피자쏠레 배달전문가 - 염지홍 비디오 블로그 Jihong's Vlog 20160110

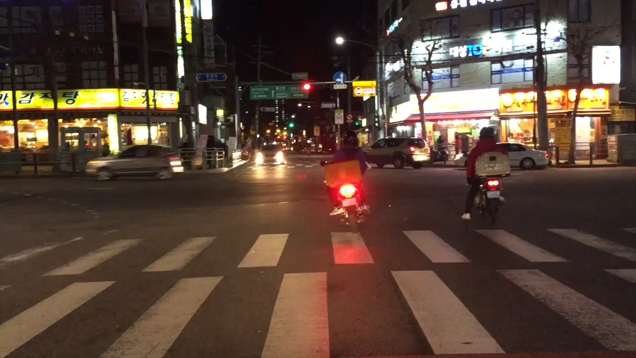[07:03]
네, 추운데 정말 저 앞에 있는 두 배달맨들도 정말 네, 열심히 사랑하시는 분들입니다. 저는 뭐 요새 뭐 주말에만 오지만 이 추운 날 달리면요 체감 온도가 정말 어마어마합니다. 그래도 올겨울은 좀 따뜻해서 다행이고요. 가게를 나와서 피자 배달을 가야 하는 곳까지 오토바이 타고 가다 보면 정말 다양한 삶의 모습들을 많이 볼 수 있습니다.